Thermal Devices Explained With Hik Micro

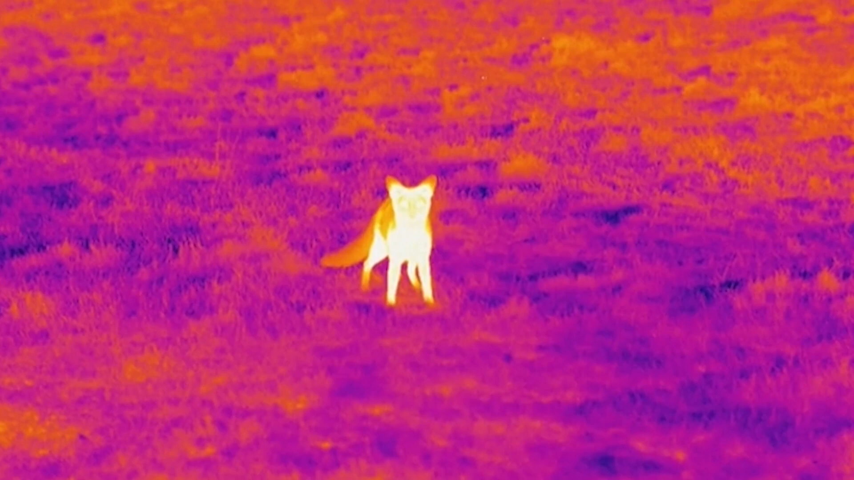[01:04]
It also helps with the detection distance the bigger the lens and it also affects your focal length and the overall magnification.
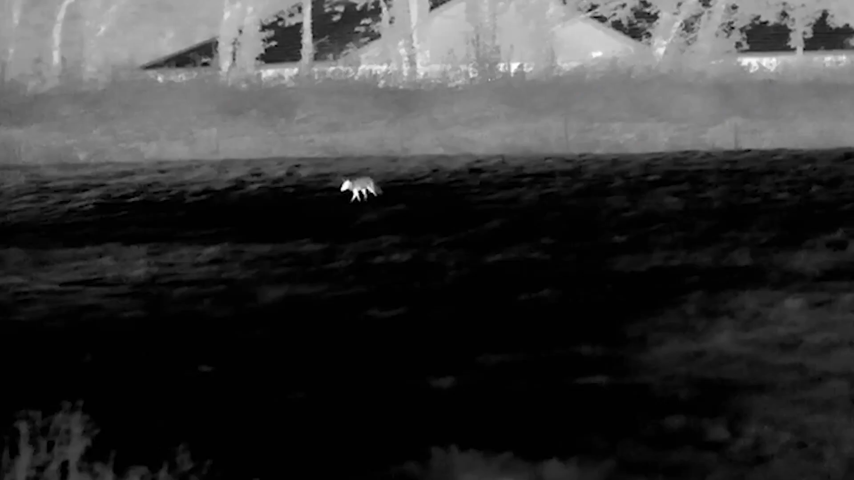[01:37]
Where you've got a tighter field of view, more magnification, you need the control of the image to be able to see stuff which is at longer distances.
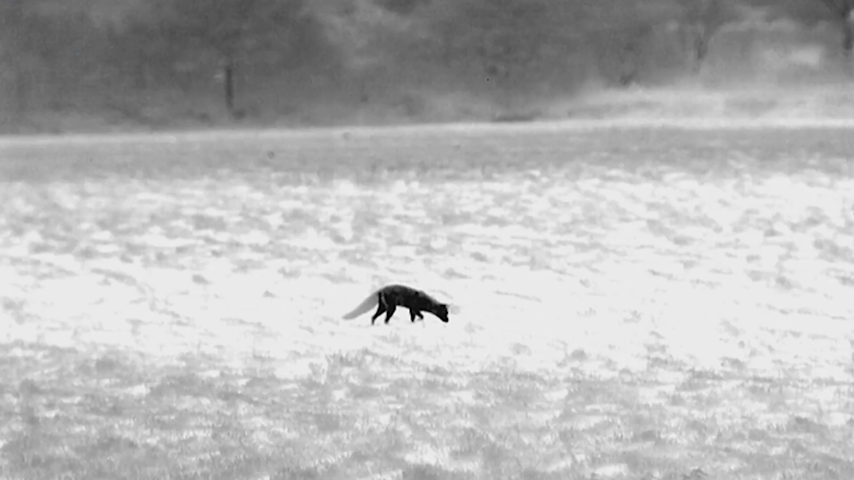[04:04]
got a fox laying under a tree and the tree is really hot because it's been in the sun all day and the fox obviously is warm. There's a very small temperature difference there.
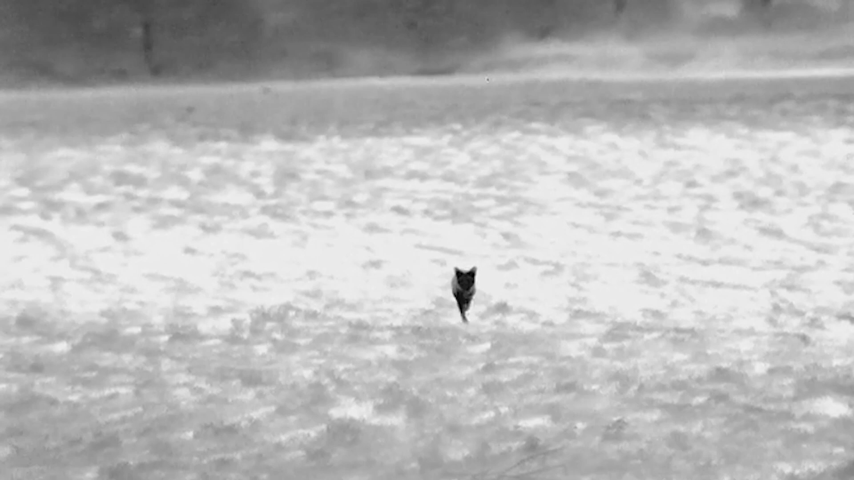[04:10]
Some units might miss that or might make it less obvious. The lower that net d value, the more sensitive your sensor,
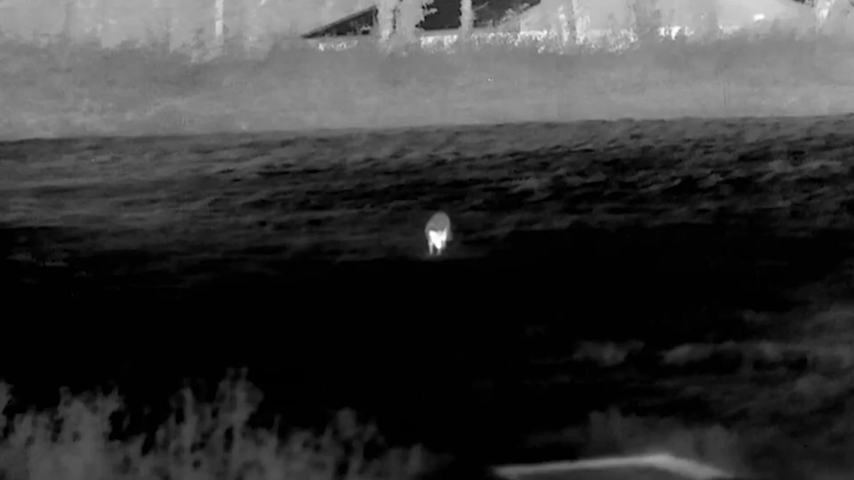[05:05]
You've got white hot which shows any the hottest points in white.
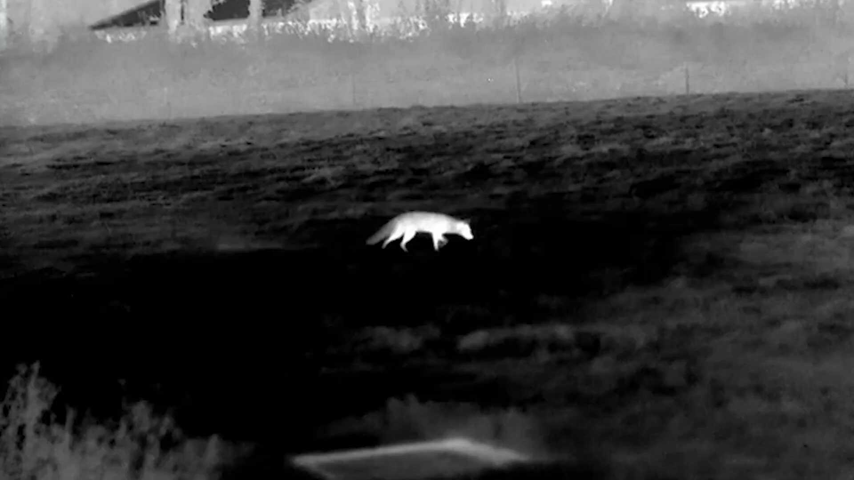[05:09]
You've then got black hot which is a reverse of that.
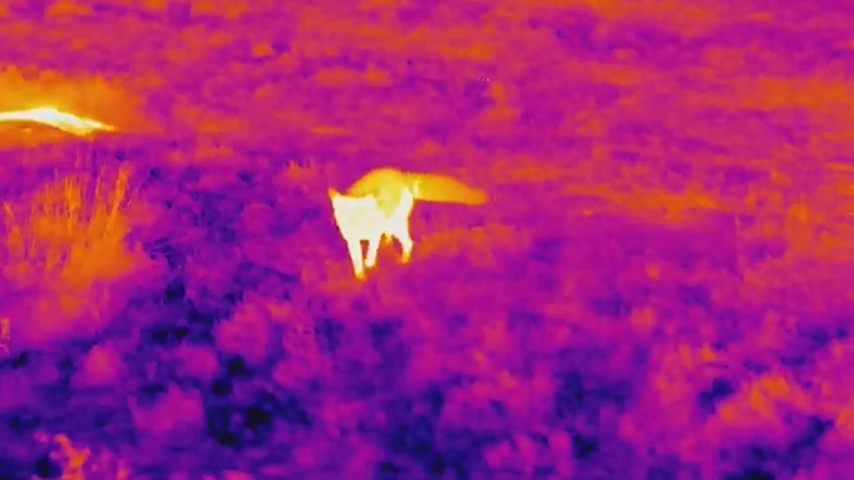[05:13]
You then have fusion which is very bright and colourful.
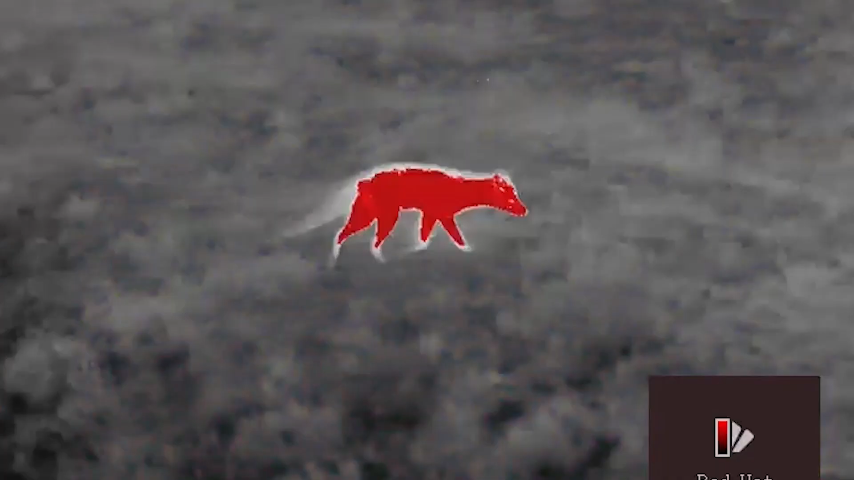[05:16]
You've also got red hot which is white hot plus the hottest points marked with red.
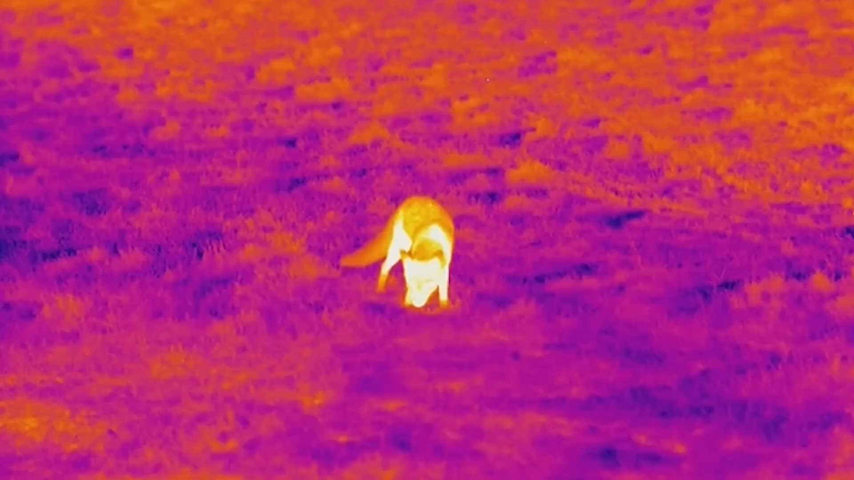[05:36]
you can adjust the brightness and contrast, manipulate that image to suit how you like to see your image, how you like to shoot.
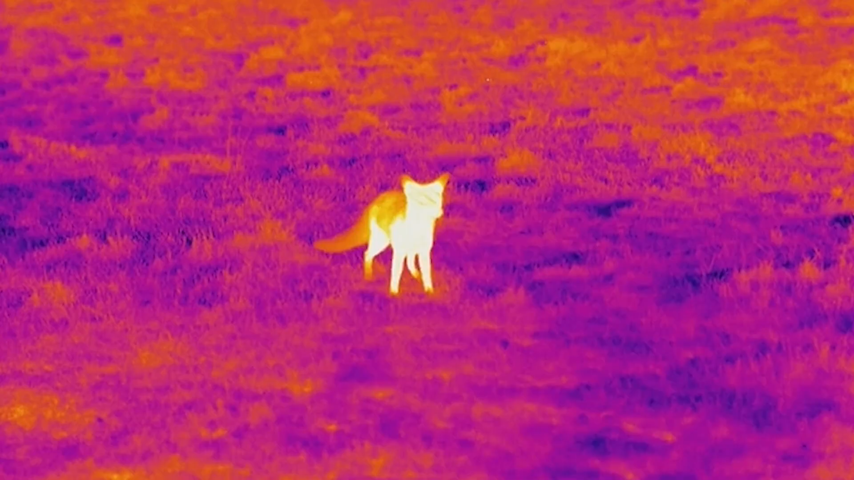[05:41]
Another advantage with the HIKE is the app which has been developed to allow you to control the unit so you can change all your settings.
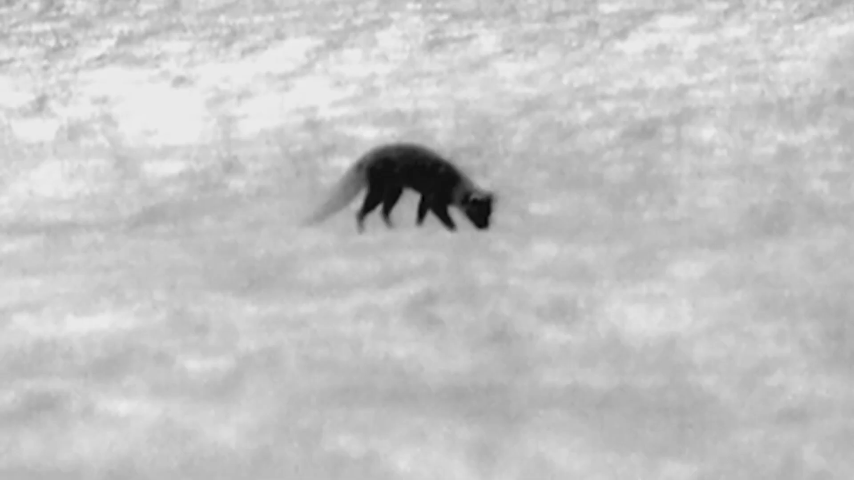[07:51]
making it bigger so you see a loss of quality as you stretch the digital image but it gives you the ability to pull out some of the detail.